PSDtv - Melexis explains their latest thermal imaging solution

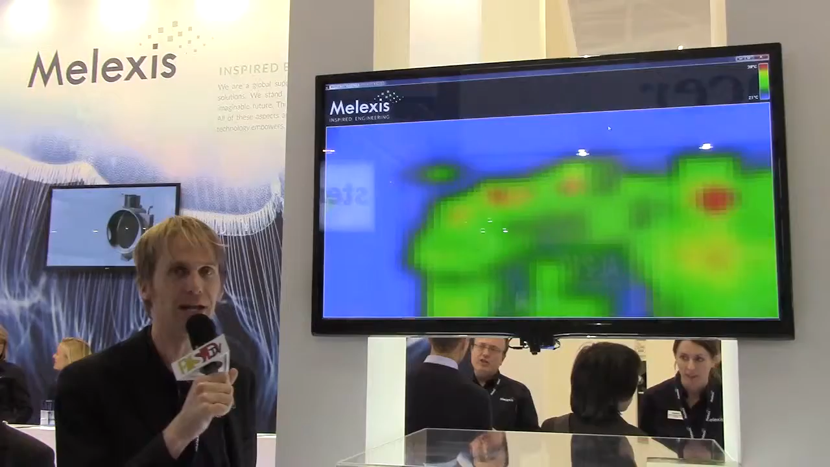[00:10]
As you can see on the screen, the MLX Nino 640 is basically a small, low resolution, low cost thermal camera. The way we can achieve this,
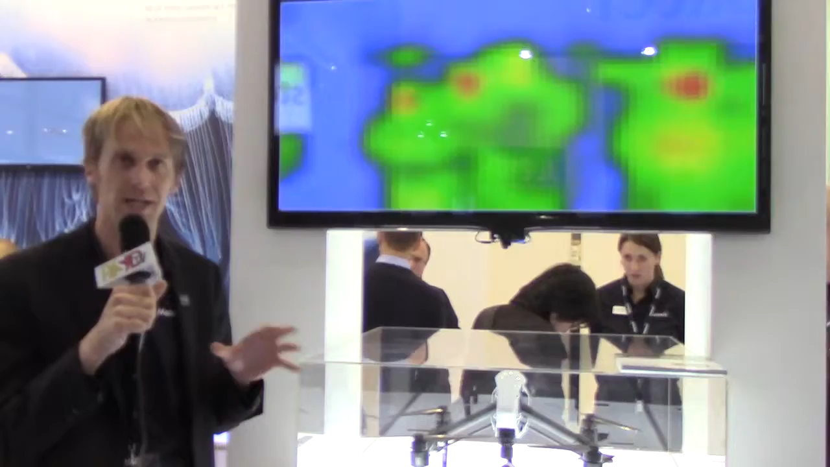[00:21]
normally classical thermal cameras, they actually use micro-bolometer technology which allows to make very small pixels, but it's also very expensive at the same time. So what actually we did, we used lower cost thermal power technology and we made the pixels smaller. So at first sight this is a bad idea because you reduce the signal to noise ratio from the pixels,
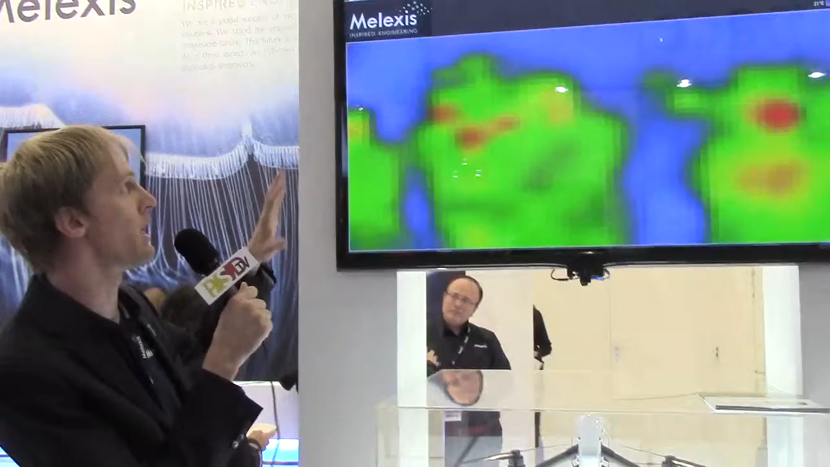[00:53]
And this is what you see here, so it's 32 by 24 pixels.
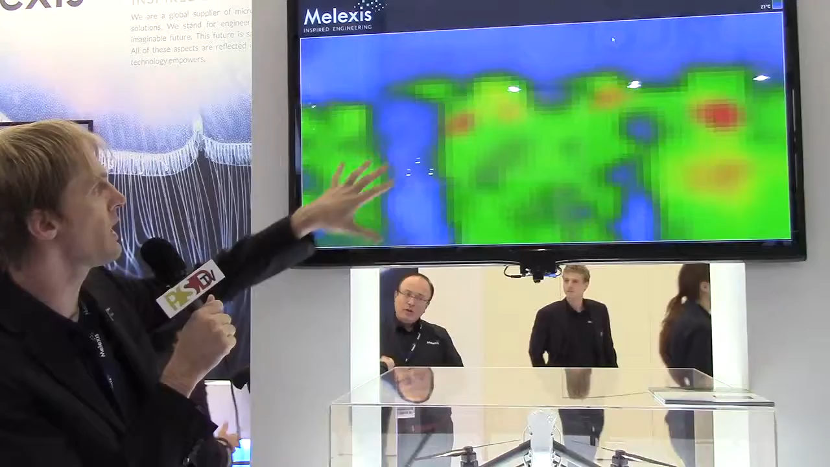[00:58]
And as you can also see here, there are people walking by, so it's actually an excellent people detector.
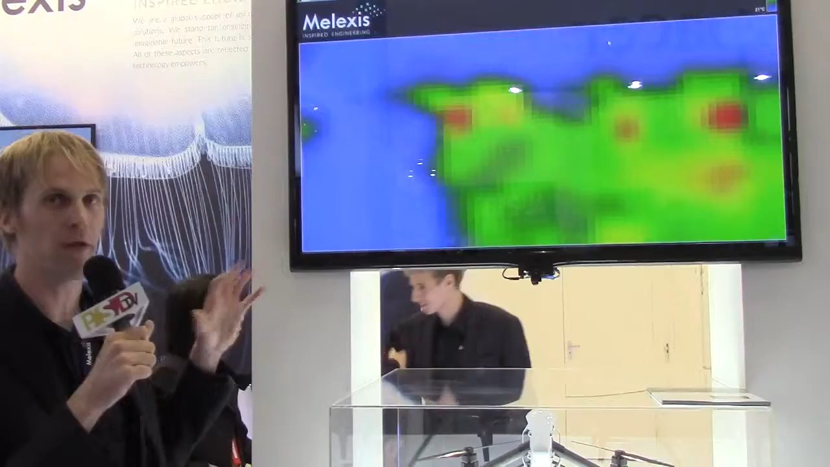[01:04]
So if you put this in a building, you can count people, you can track the people. At the same time, you measure temperature of course,
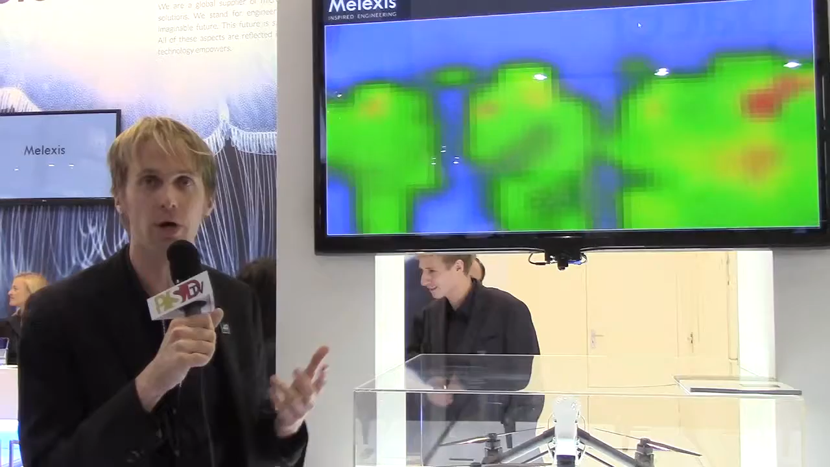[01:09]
so you can tune the HVAC, tune the air conditioning, tune the heating.